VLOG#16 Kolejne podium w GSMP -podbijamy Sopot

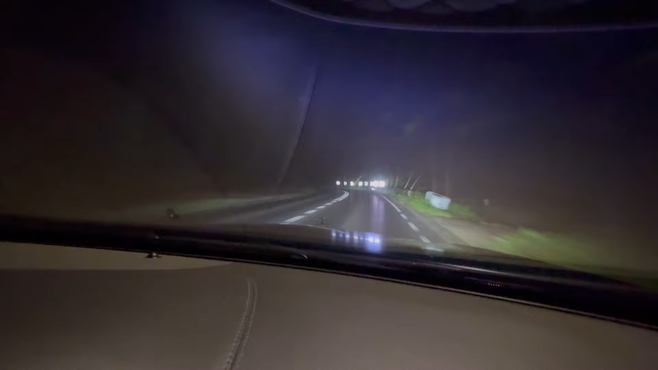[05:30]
Ciemność widzę. O, jest grubo. Tu naprawdę się robi czas i to jest mega ważne miejsce. Się dobrze, że się znalazł, także w dzień będzie chyba trochę prościej, będzie więcej widać.